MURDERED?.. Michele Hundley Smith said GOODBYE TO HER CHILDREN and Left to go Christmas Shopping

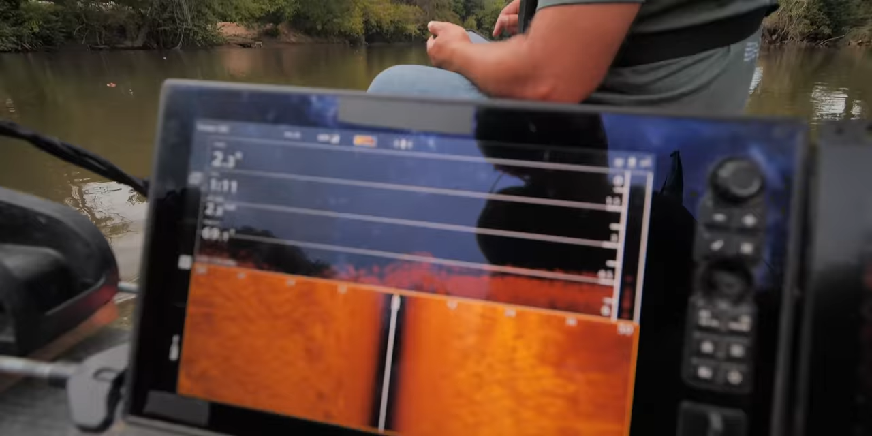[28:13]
See here, nothing. Beautiful river bottom. We're at 2.2 feet, 2.9, but still very, very clean.
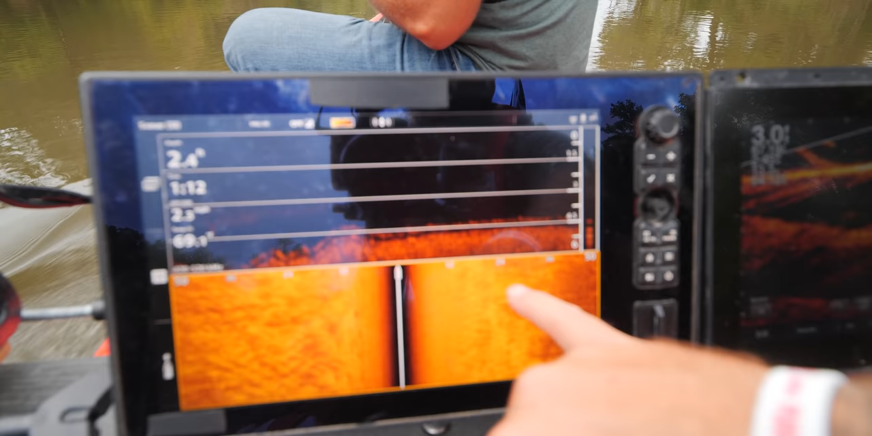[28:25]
Anything the size of a vehicle is going to stick out like a sore thumb.